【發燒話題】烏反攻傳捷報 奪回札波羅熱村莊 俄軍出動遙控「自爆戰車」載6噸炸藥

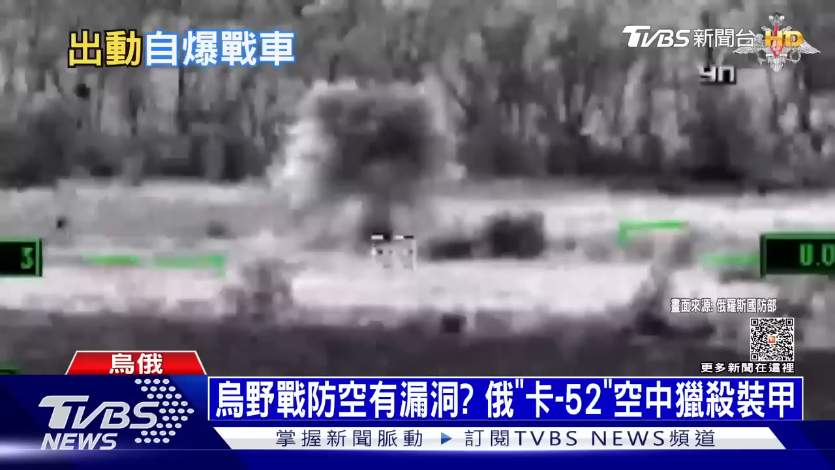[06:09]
就连较少深入战场的卡52直升机也登场猎杀两辆乌军的装甲车可能代表乌
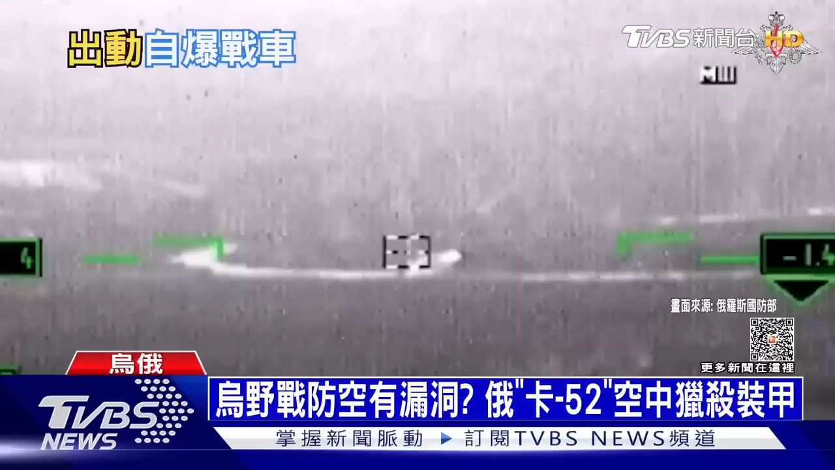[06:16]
军的野战防空有漏洞让俄军逮到机会反将一军